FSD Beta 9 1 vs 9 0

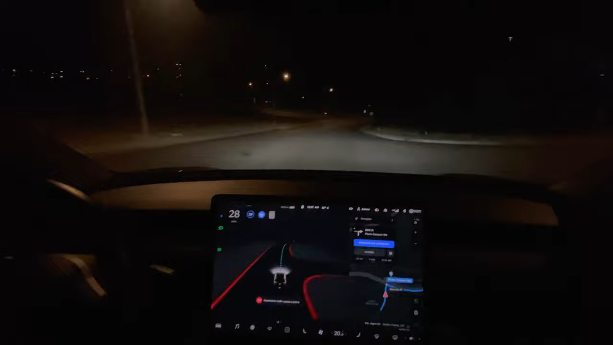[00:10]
Alrighty, so already it's dealing very well with this road. So now it's going to make a right. It stopped really nicely for that stop sign, really smoothly. So now it's making a right. Beautiful. Very well done.
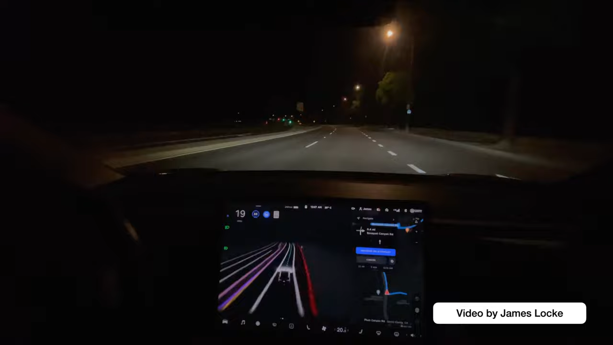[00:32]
So here's a red light and it's slowing down and came to a stop really nicely. I think FSD beta 9.1 is even smoother than FSD beta 9.